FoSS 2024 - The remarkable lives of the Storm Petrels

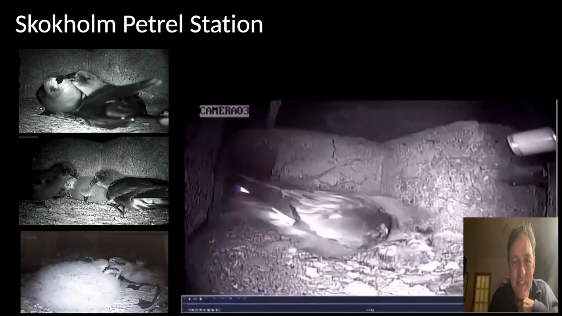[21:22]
Skokham petrol station being studied using video technology by Chris Payne and colleagues in collaboration with Rich and Giselle as the warden team and again just incredible footage coming from this work here is one of Chris's films of a recently hatched chick being attended by its parents and you can see the parent is regurgitating sort of